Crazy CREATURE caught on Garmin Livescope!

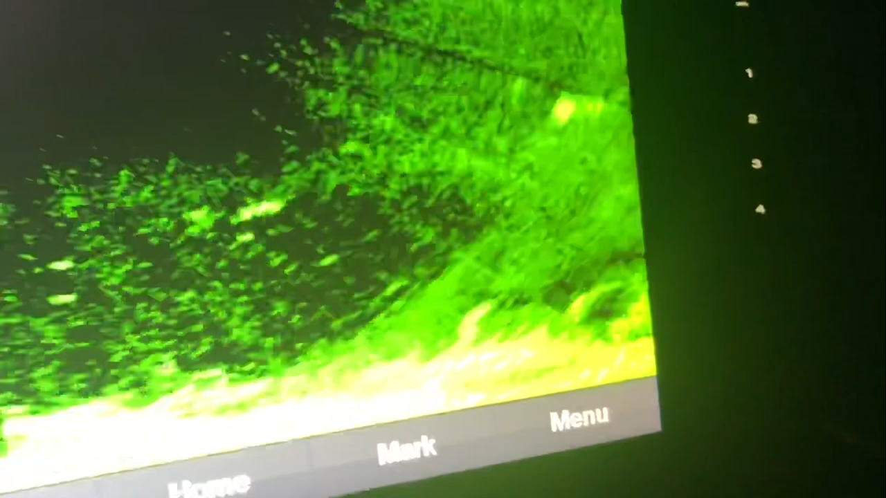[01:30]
that's a spoonbill check that out that is awesome
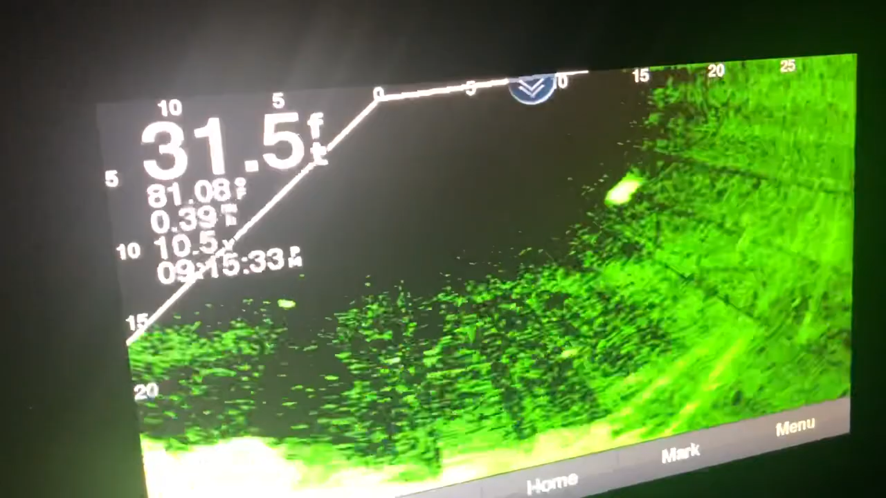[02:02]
On screen: depth 31.5 ft
but yeah that's pretty cool you can see almost the whole depth of the definition of the spoonbill
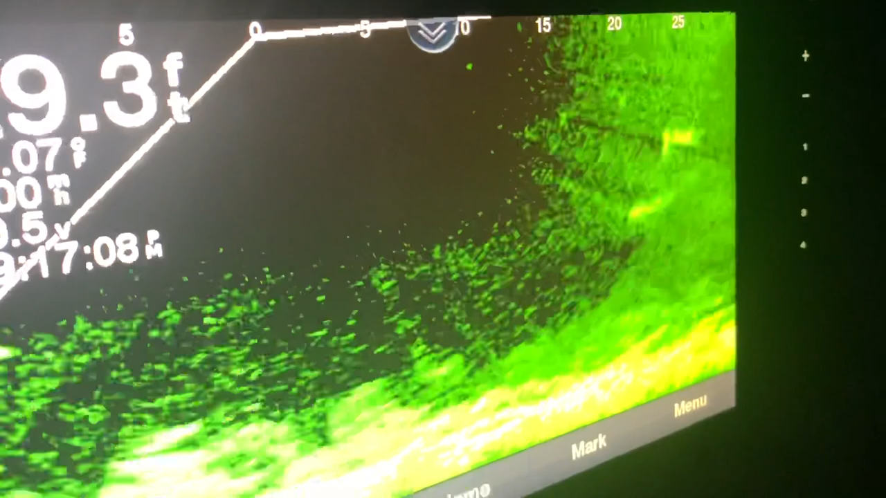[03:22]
stay out there away from us aren't they there's one there was one check that out that was cool